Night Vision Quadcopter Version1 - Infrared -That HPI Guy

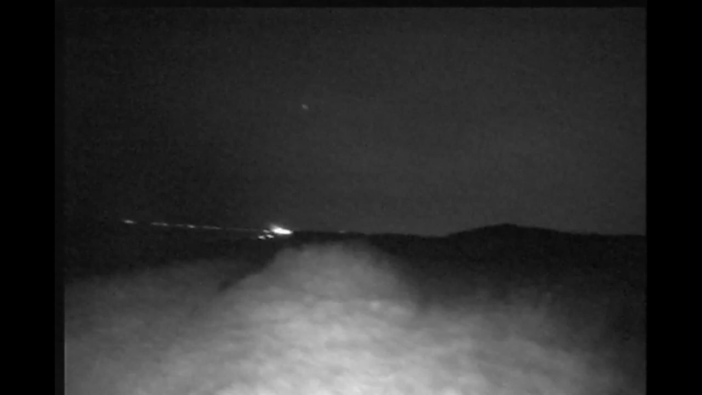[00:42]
The video footage that you are watching is recorded directly on my DVR on the ground, so if we get any breakups in pitches or any breakup in sound, that's just due to the natural breakup of the 5.8GHz transmitter that I'm using. This video footage is shot in pretty much 100% pitch black, you couldn't really see anything in front of you, in fact we had to use torches to get to the location.
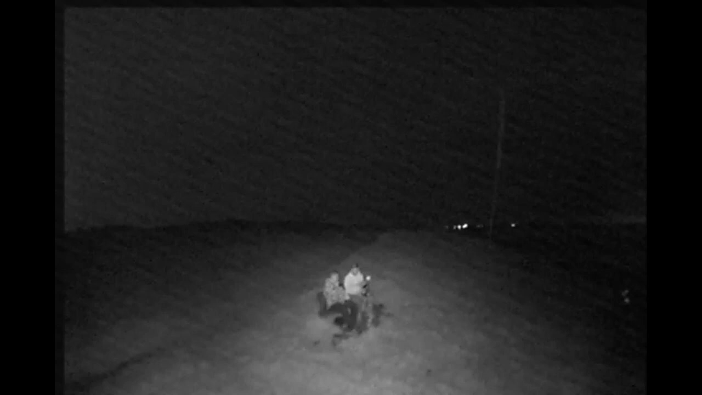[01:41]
I'm using DJI's normal red 920kb motors and 30A opto ESCs. As you can see you can clearly pick out me and my friend here sitting on the bench in the pitch black. One thing that became immediately obvious to me was the need for a on-screen display so you can read your altitude and more importantly where to fly back to should you get lost.